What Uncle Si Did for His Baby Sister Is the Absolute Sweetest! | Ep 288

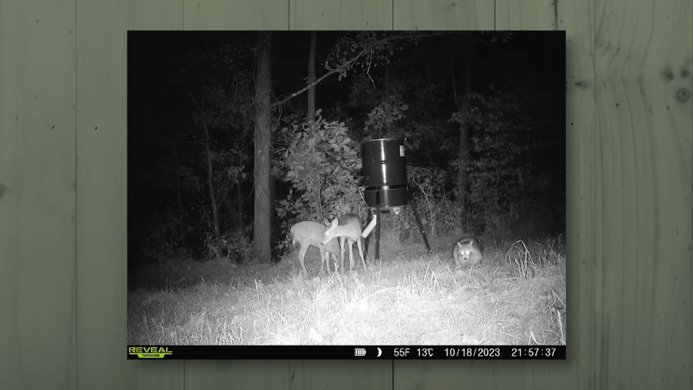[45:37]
But look, here's something else about that picture. Yeah. Is that? That's not a buck, is it? No, that's two fawns.
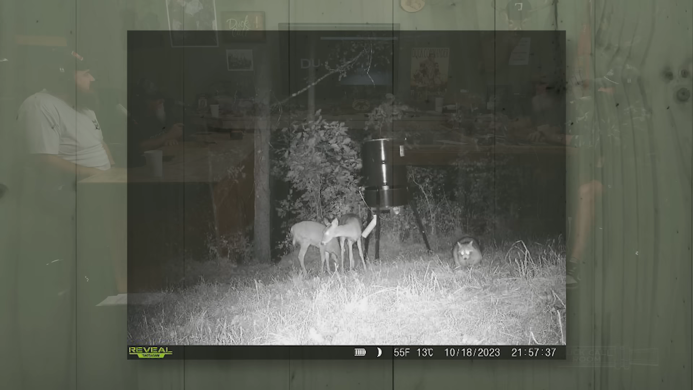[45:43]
But look. Looks like. If you got coons, you got bucks. Really? That's what Paula says.